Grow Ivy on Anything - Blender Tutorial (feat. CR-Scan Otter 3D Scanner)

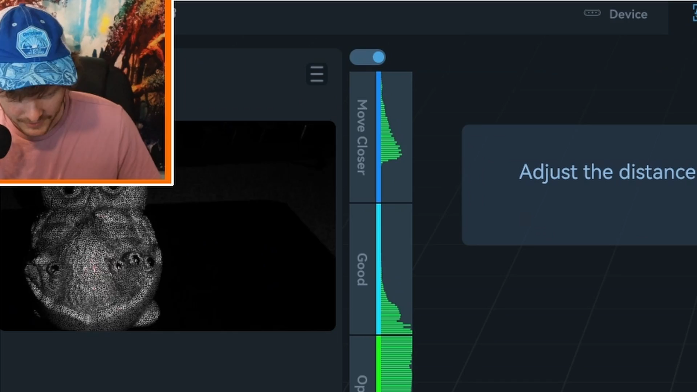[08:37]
You get the depth camera and you get the RGB camera and the distance is, you know, kind of like that.
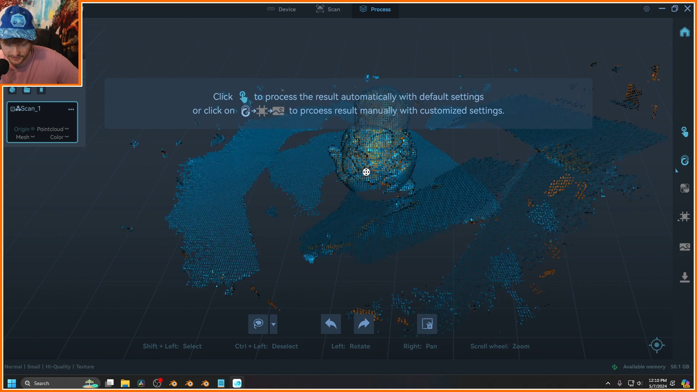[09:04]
But so this is just kind of like the low res point cloud that it's going to refine. And of course, I'm going to delete all the floaties.
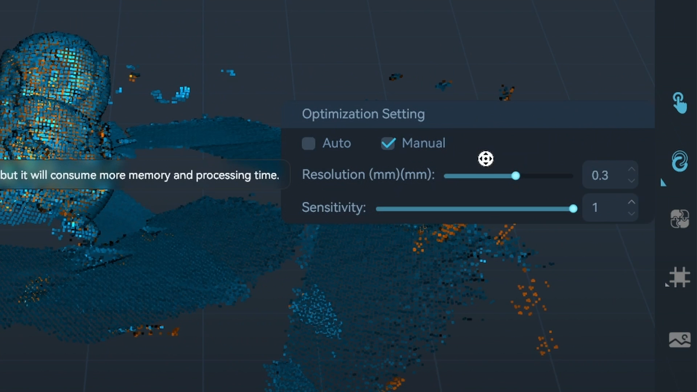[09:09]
I guess you can pick some settings. I do not know what I'm doing. We'll see how my first scan turns out. That will be kind of an omen for things to come.
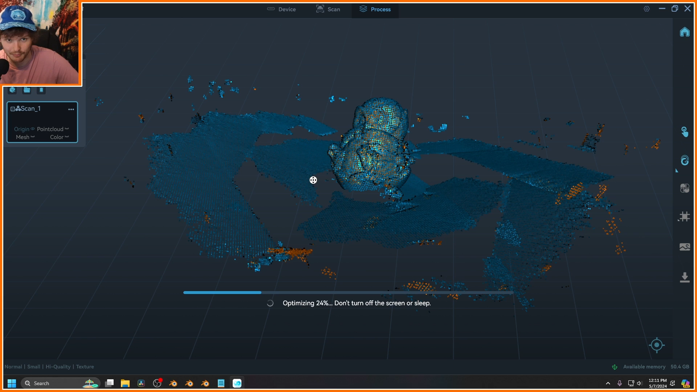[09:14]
Honestly, not too bad for a first attempt. I do want to take a second whack at it.
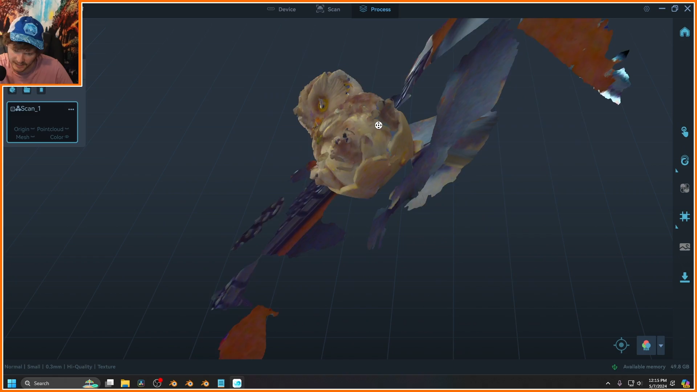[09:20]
Owl second attempt. Okay, so I think at this point, this is clearly significantly better.
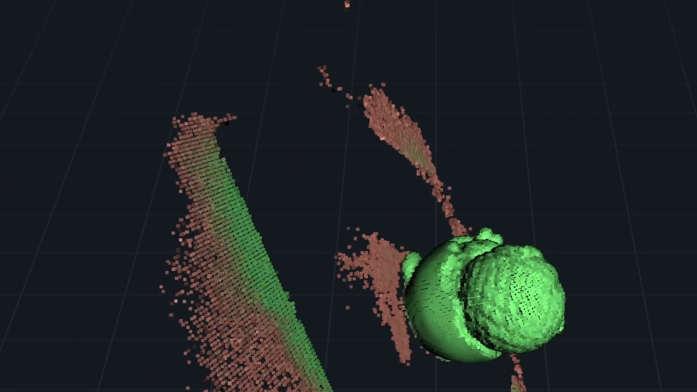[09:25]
So I'm actually going to call it quits right here. Yeah, look, that's just like a sparse point cloud.
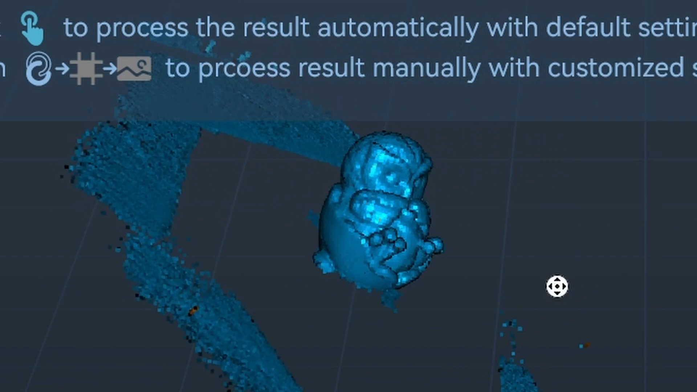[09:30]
Okay, I got the hang of it. This is an actually good model. There we go.